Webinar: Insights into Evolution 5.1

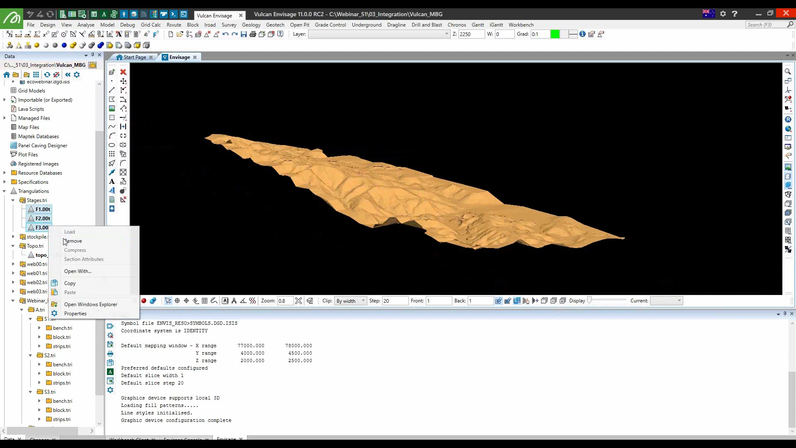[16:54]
So we can see here, this is the ultimate pit for this mine site.
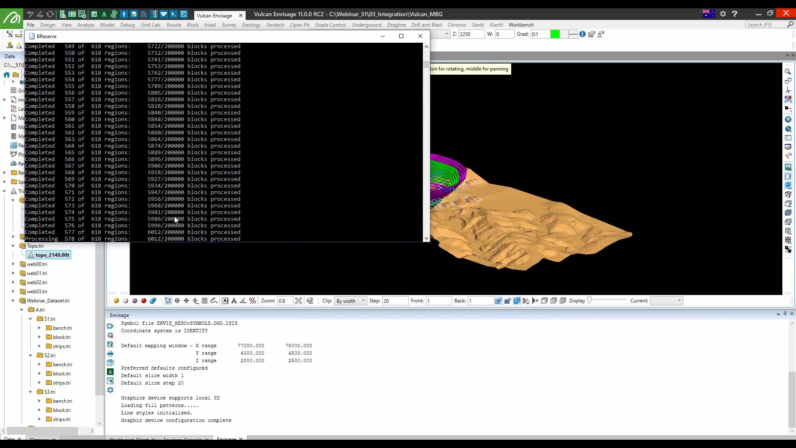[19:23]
And now you can see it's flagging the block model onto the solids. And it's generating the reconciliation report. So if I open the reconciliation report, so you can see there's the zero percent change.
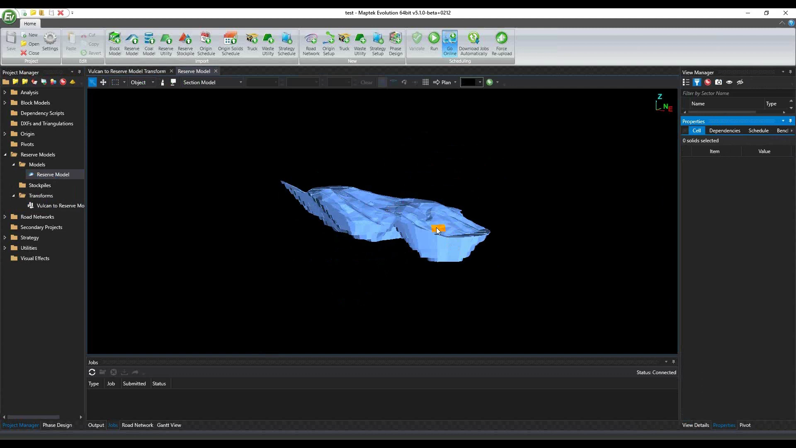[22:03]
And I'll just apply a filter. And you can filter this by a bench, for example.
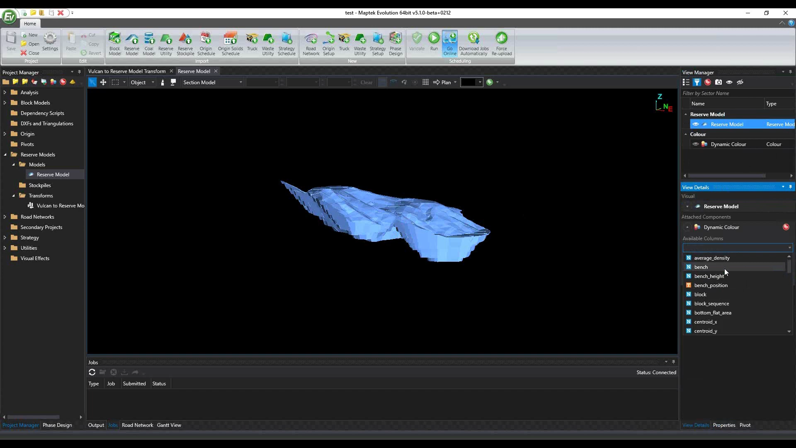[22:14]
And yeah, that shows the pit there.